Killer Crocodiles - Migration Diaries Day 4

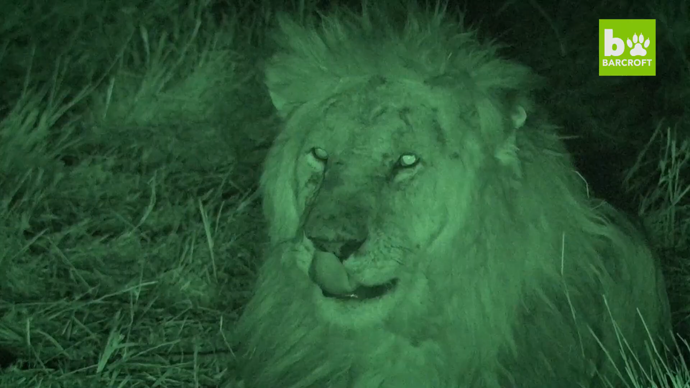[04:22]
And in the darkness, we found two male lions. One, Morena, turns out a brother of Scarface. The other, one of the blondies who's usurped the territory.